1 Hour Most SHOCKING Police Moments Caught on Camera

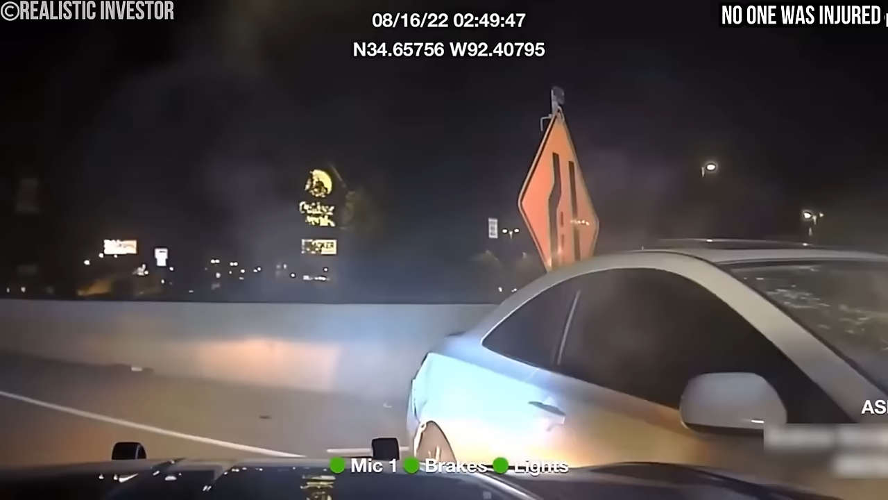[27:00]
The police car's front bumper makes contact with the rear of the suspect's vehicle, causing it to veer off course and collide with a concrete barrier. Show me your hands, both of you! Driver's trying to get out and flee!
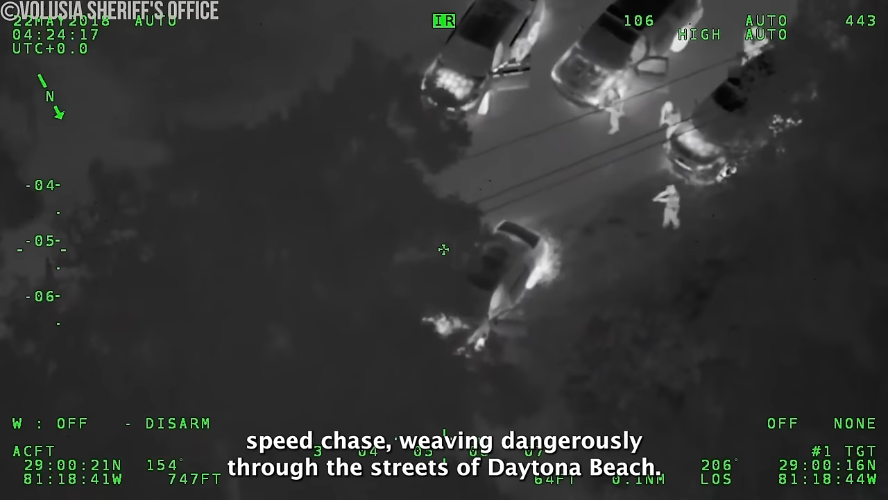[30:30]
he led them on a perilous high-speed chase weaving dangerously through the streets of Daytona Beach. Finally got my camera up now. Alright, still southbound.
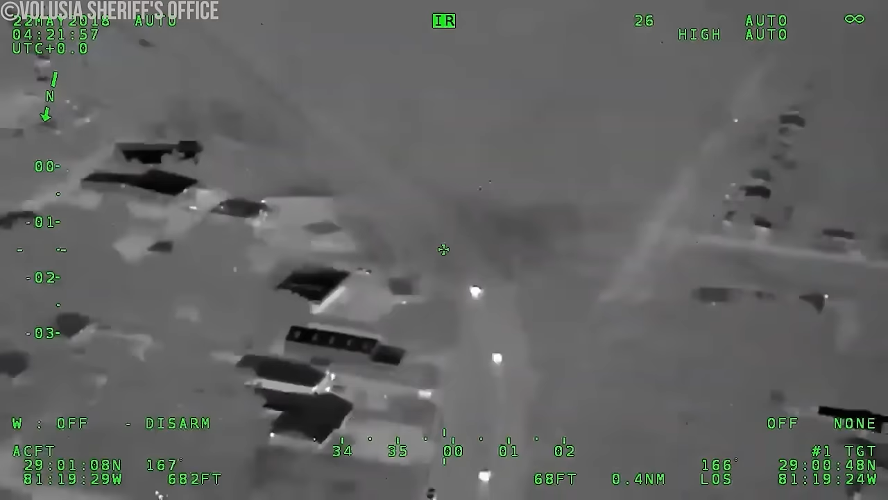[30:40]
15A. Come up to Candlelight Oaks.
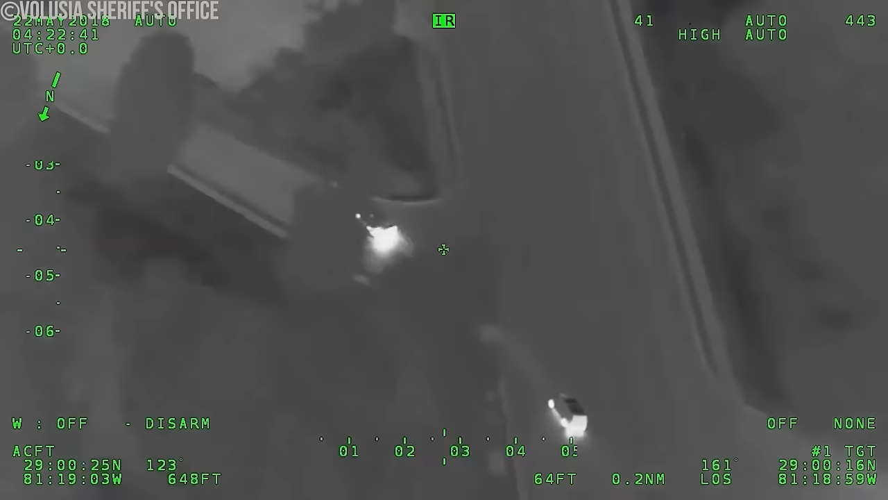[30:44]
With the suspect showing no signs of slowing down, deputies resorted to deploying stop sticks in a desperate attempt to halt the vehicle.
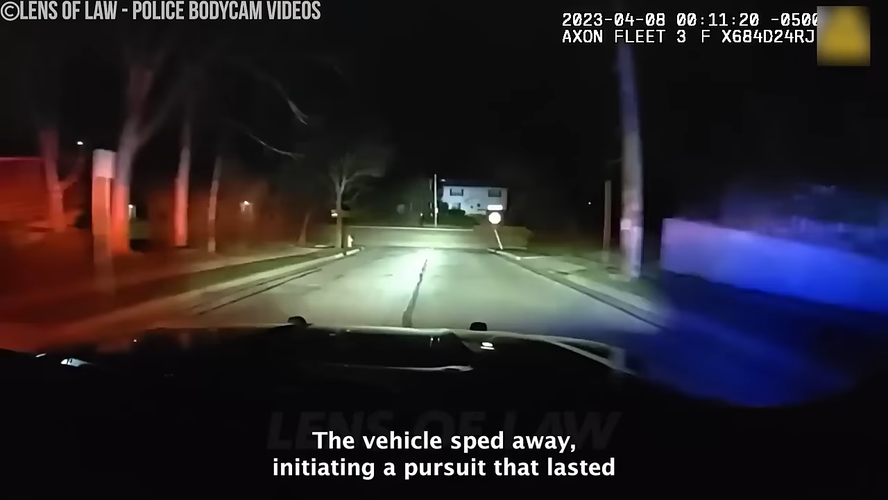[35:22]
The vehicle sped away, initiating a pursuit that lasted approximately 20 miles. Hop over, you're gonna get tased. I can't.
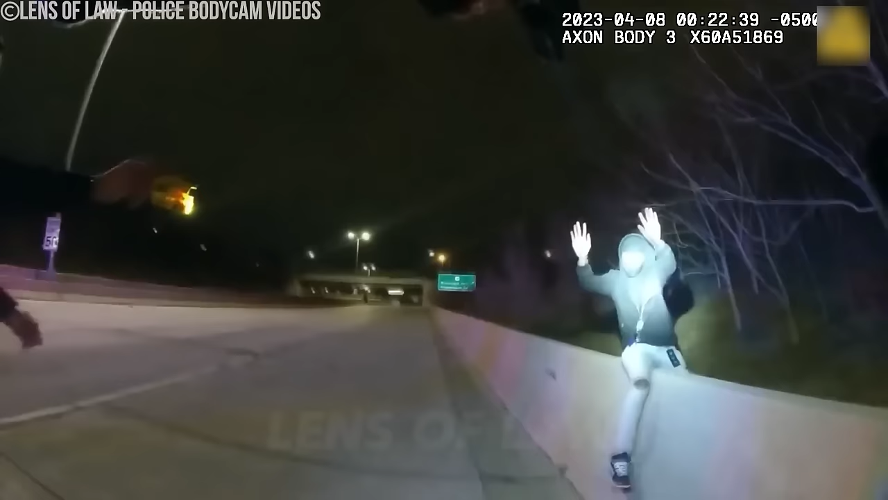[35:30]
God damn chance. Get on the ground. Do it now. Get down on the ground. On your stomach. In a desperate attempt to escape capture, the occupants of the vehicle faced numerous obstacles, including encountering stop sticks deployed by law enforcement. Despite these efforts, the vehicle was eventually disabled, forcing both occupants to flee on foot.
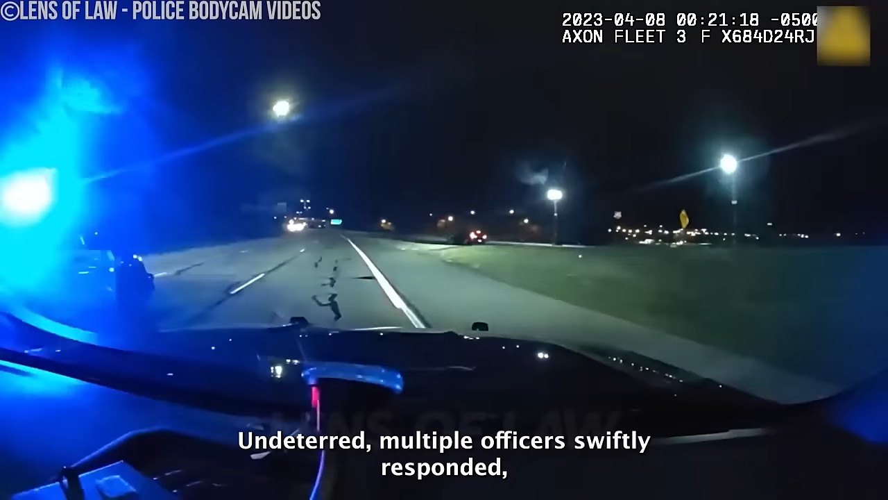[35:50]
Undeterred, multiple officers swiftly responded, pursuing the suspects with unwavering determination.
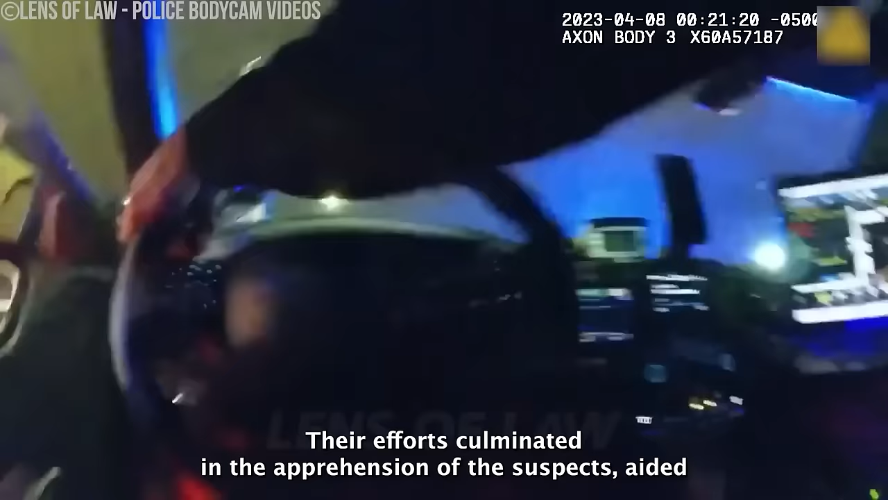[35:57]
Their efforts culminated in the apprehension of the suspects, aided by the invaluable assistance of a K-9 unit.
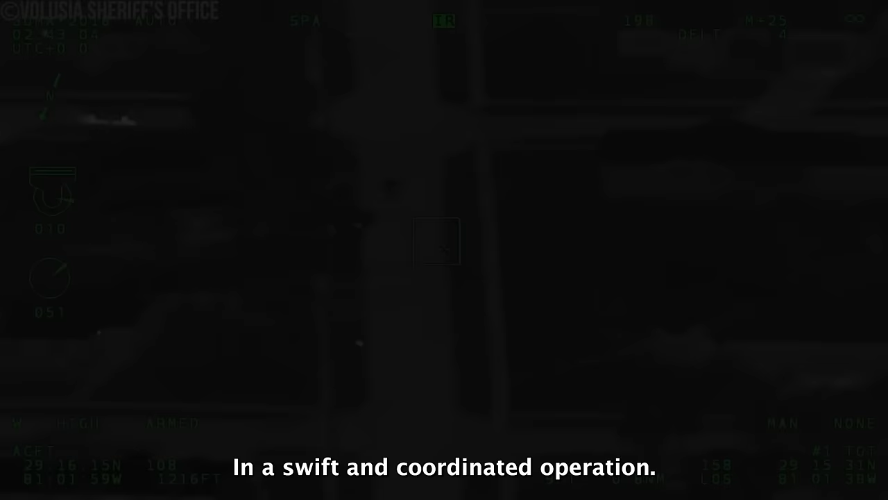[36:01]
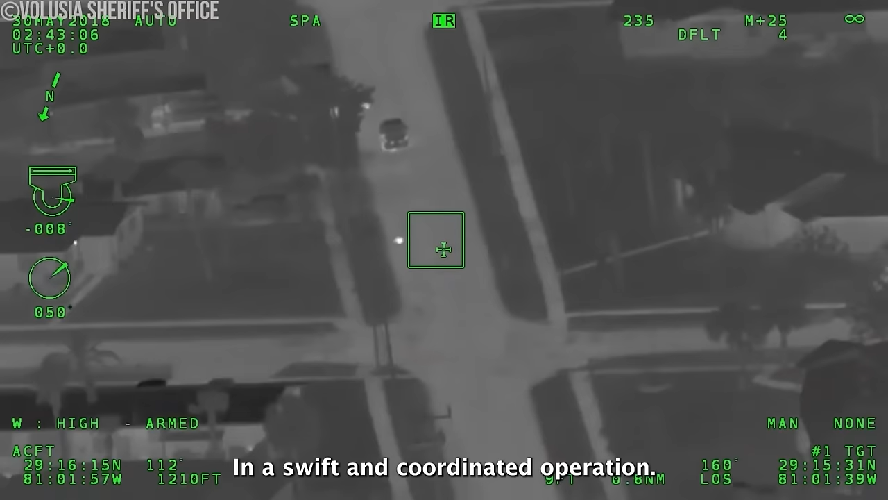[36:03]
In a swift and coordinated operation, law enforcement agencies in Florida successfully apprehended a suspect involved in a shooting in Alachua County. Yeah, this is it, and I turned off. Air one, I'm gonna leave it up to you.
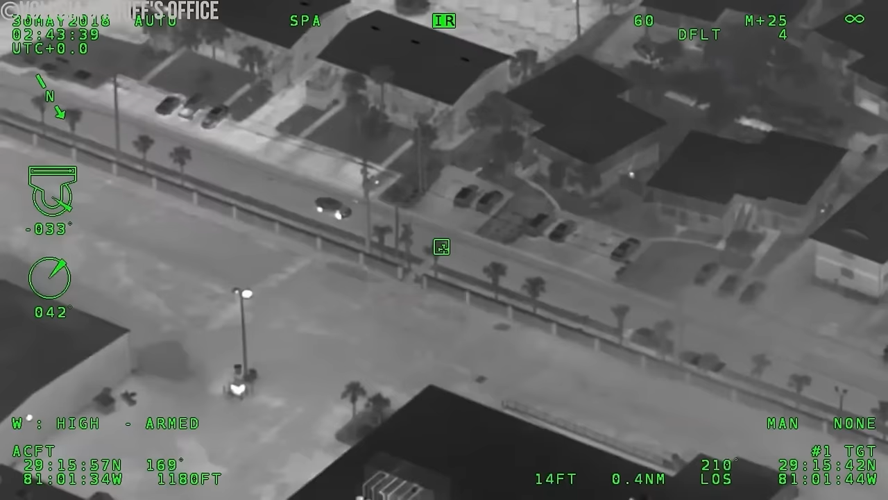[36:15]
Supposed to be single zero times two and that card is for officer safety. Yes, that's fine.
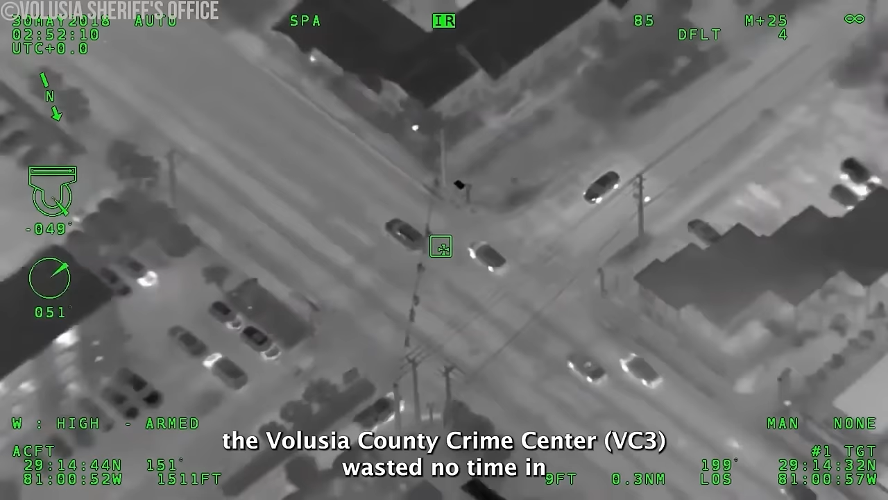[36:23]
Following the incident, the Volusia County Crime Center, VC3, wasted no time in issuing a critical alert, prompting police units to spring into action.
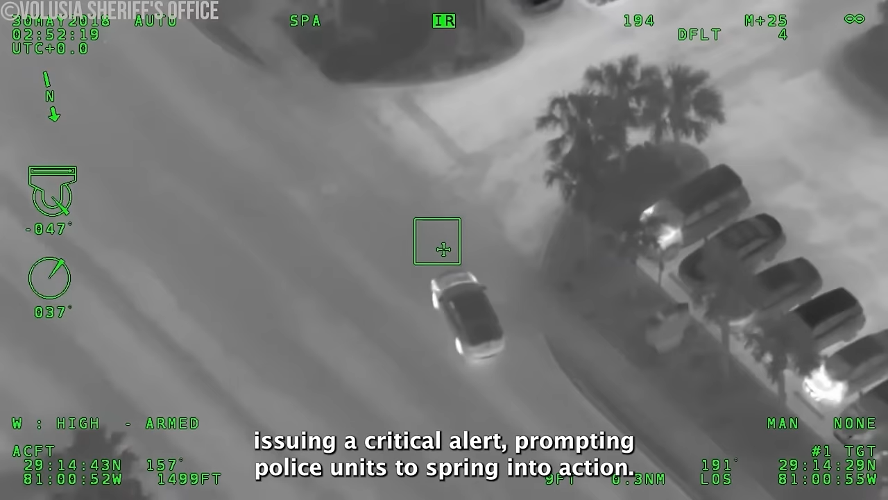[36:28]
Their efforts were rewarded when the suspect's vehicle was swiftly located. 10-4. He's still not custody. He's walking back to the front of the car. Yeah, he's not going 10-15 this year.
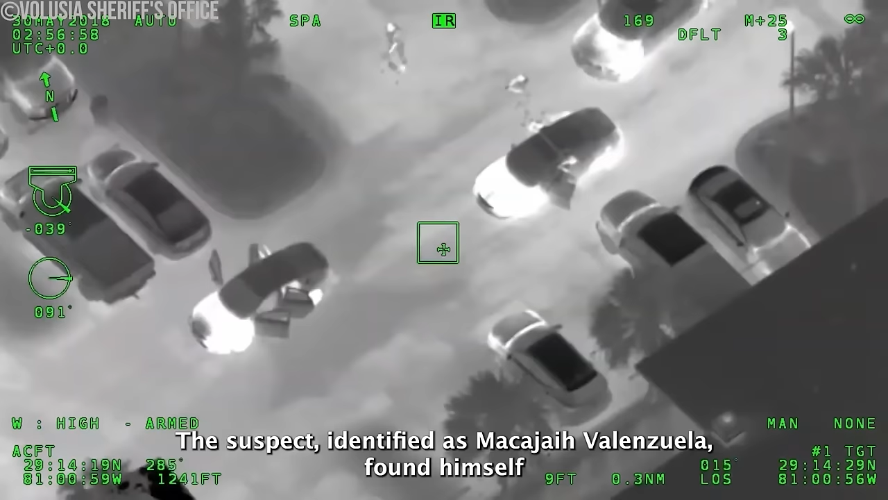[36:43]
The suspect, identified as Makajai Valenzuela, found himself swiftly surrounded and apprehended by law enforcement officers, marking a significant victory in the pursuit of justice.
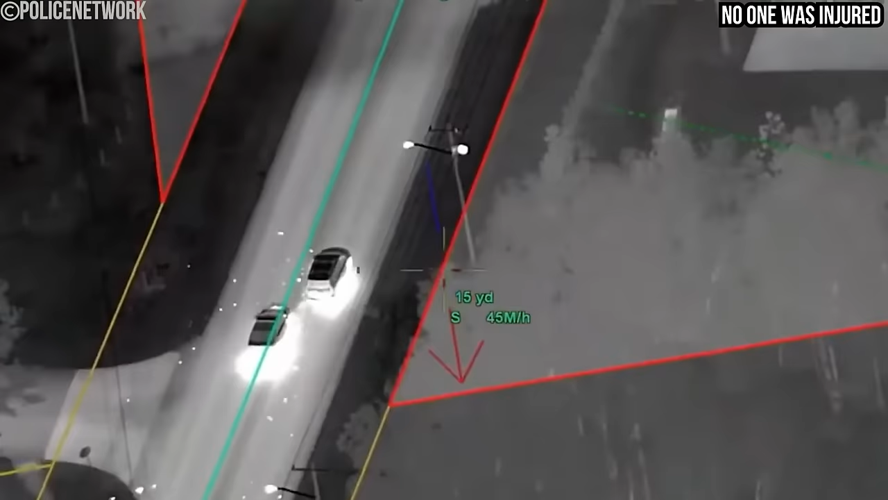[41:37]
with the pursuit nearing its climax, Deputy Donnelly executed a daring pit maneuver, bringing the stolen vehicle to a screeching halt.
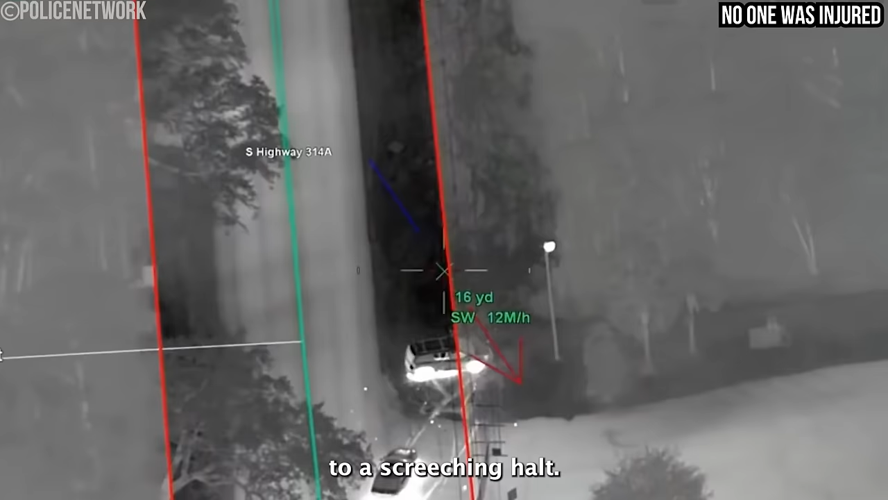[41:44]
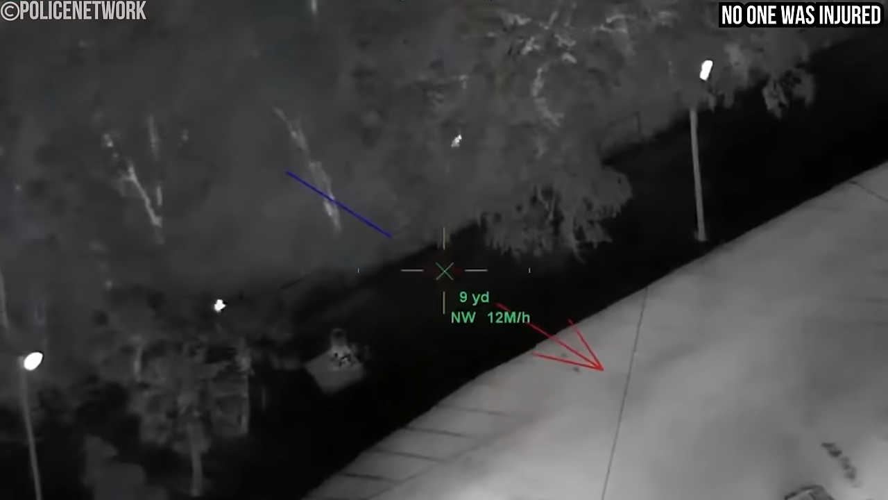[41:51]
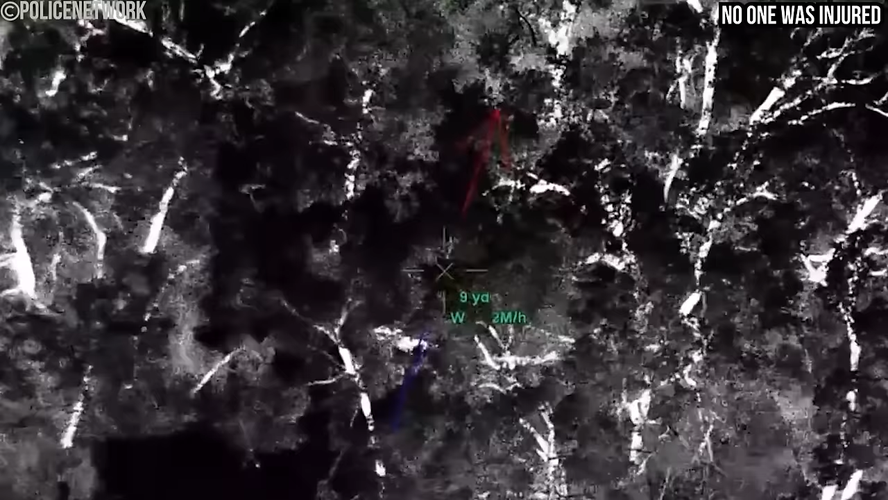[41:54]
However, even as the stolen vehicle came to a stop, the suspects weren't ready to give up just yet.
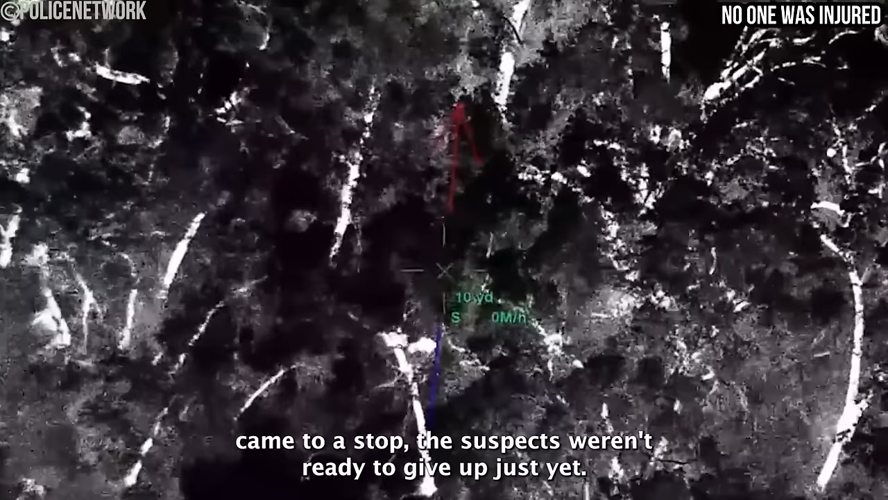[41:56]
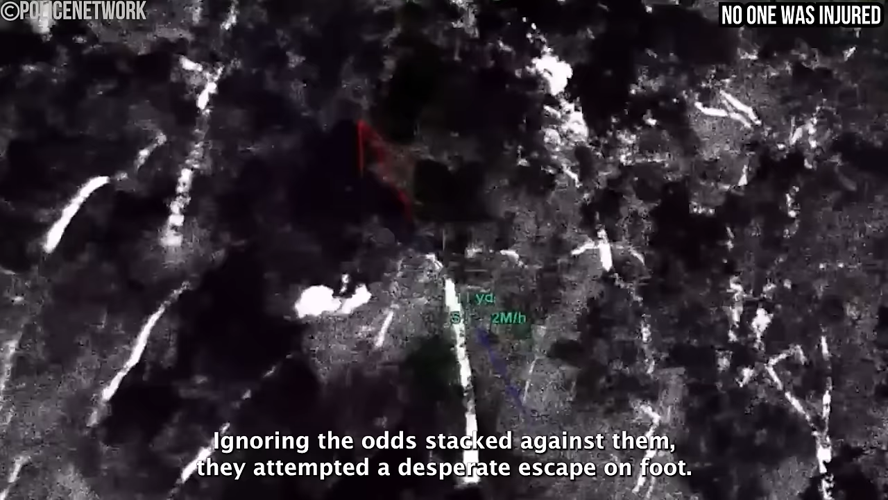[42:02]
Ignoring the odds stacked against them, they attempted a desperate escape on foot,
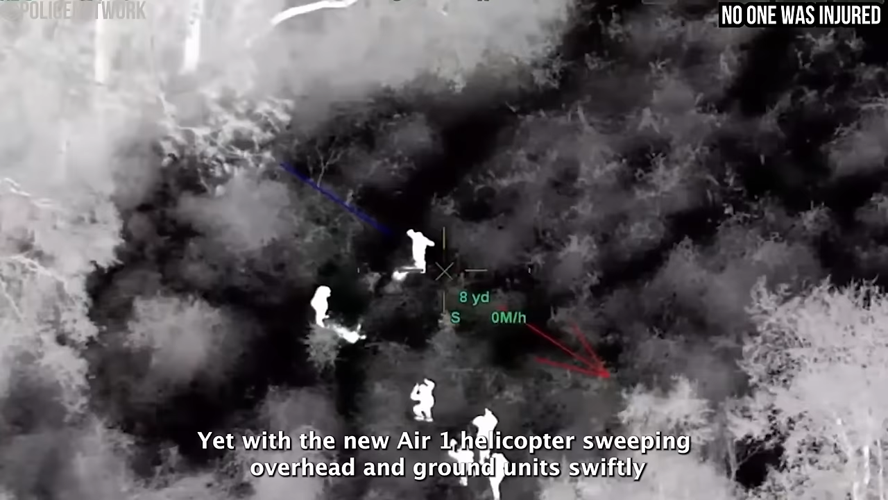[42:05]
yet with the new Air One helicopter sweeping overhead and ground units swiftly closing in,
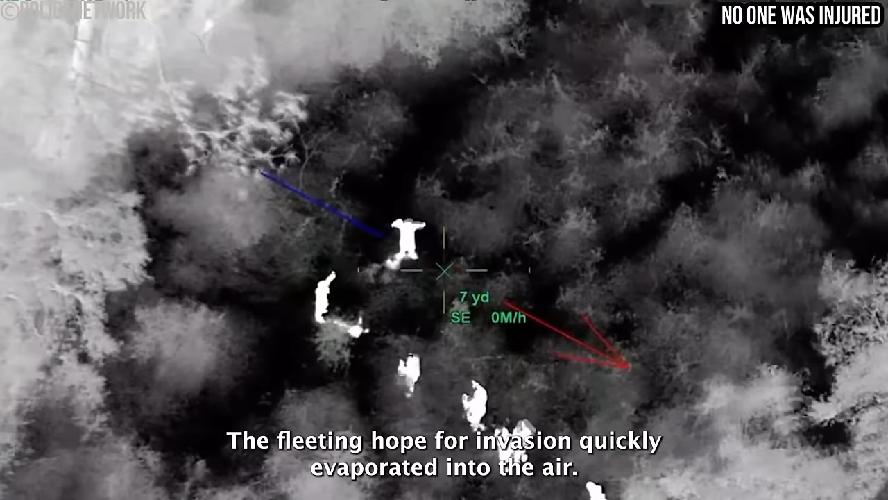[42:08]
their fleeting hope for evasion quickly evaporated into the air.